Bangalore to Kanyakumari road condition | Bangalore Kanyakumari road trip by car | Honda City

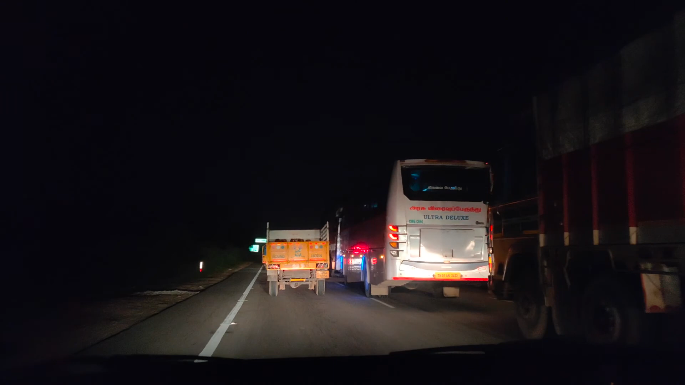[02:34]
That is, the people sitting next to the driver, if they sleep, then the driver also tends to get sleepy. So, you choose those drivers. They don't have to affect these things. So, I have done my sleep first.
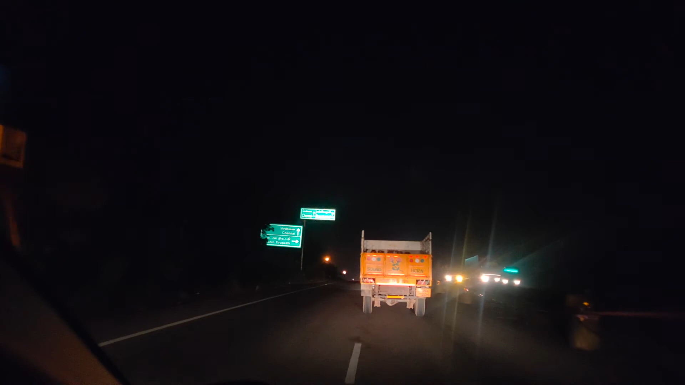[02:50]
In case NH44 is crossing any main city or town. So, NH44 is quite lit up there. And road condition is quite good.
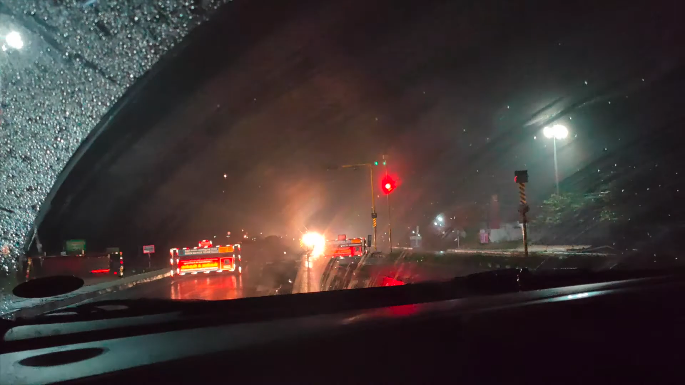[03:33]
So, you get to know properly that there are cuts. And they are barricades.
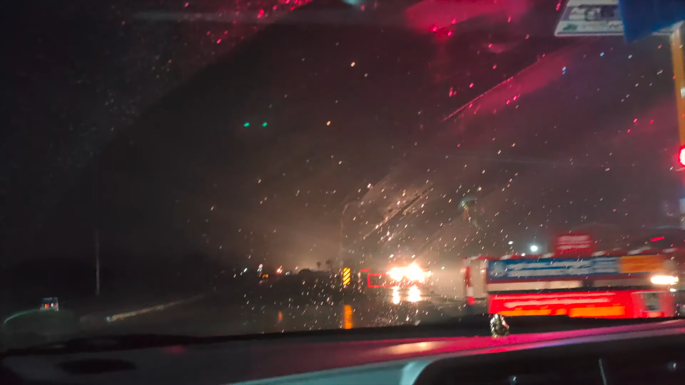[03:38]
And they are very good reflectors. So, it's very easy to drive in the night driving.
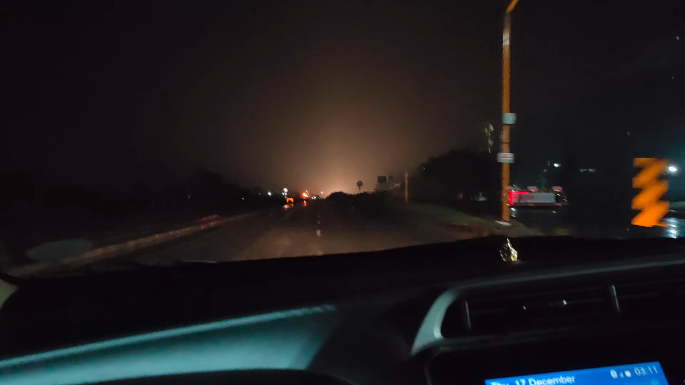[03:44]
For the night driving, make sure to drive at a comfortable speed. Which speed you can handle in any situation. That's the speed you can drive.
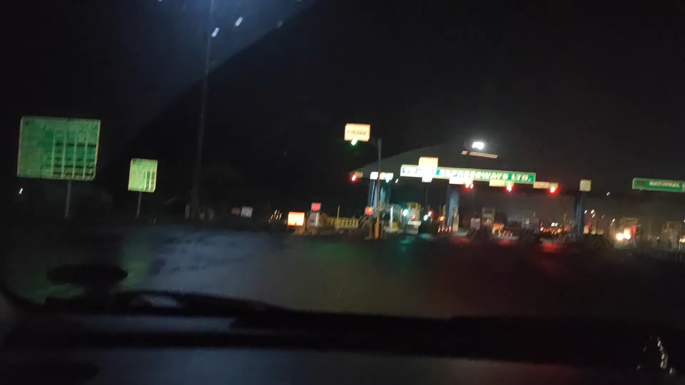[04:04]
Tard roads are very good.
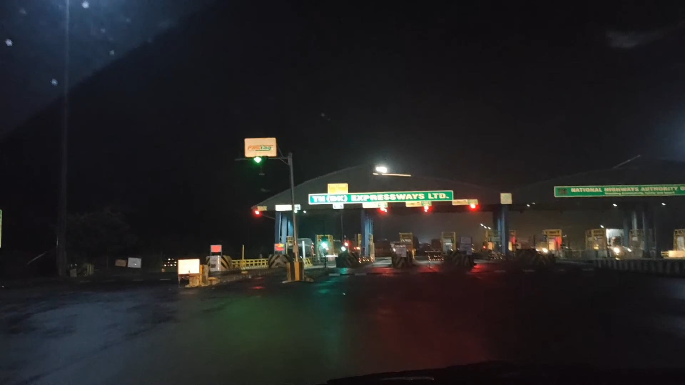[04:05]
Tolls are more than the road. And the condition road is very good.